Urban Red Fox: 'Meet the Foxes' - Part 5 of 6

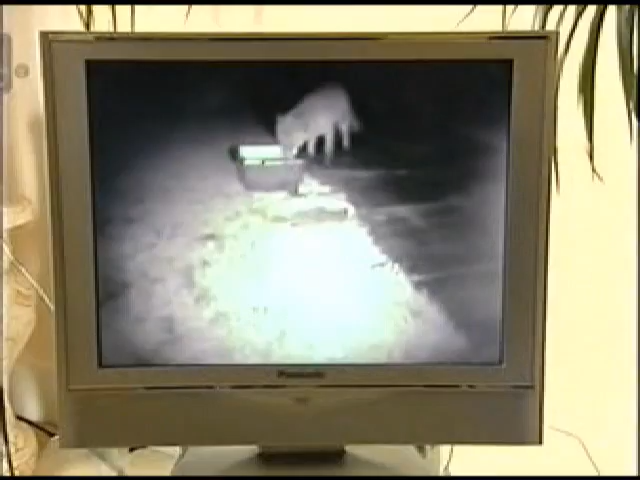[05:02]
I can't see her tail properly. Very calm, very calm. Is it, Helen? Is it? Well, come on, little Miss Foxy, move her out a bit.